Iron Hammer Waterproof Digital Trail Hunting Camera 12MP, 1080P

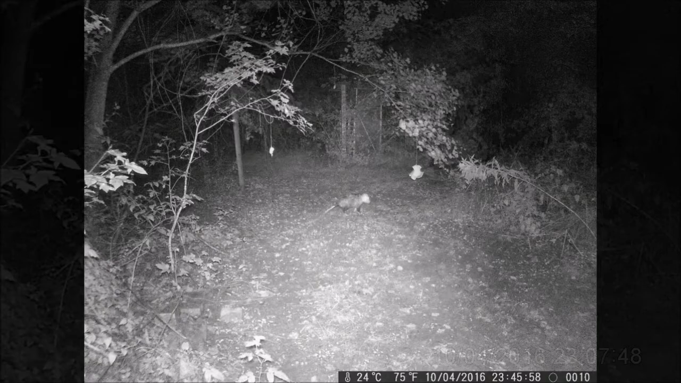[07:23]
And I used hot dog buns and spread with peanut butter and a little bowl of cat food to draw in some wildlife. And we were able to capture a raccoon that came in, as well as a very well-fed possum. So you can see the quality of the night vision is clear. It was able to sense the possum from very far away in the dark.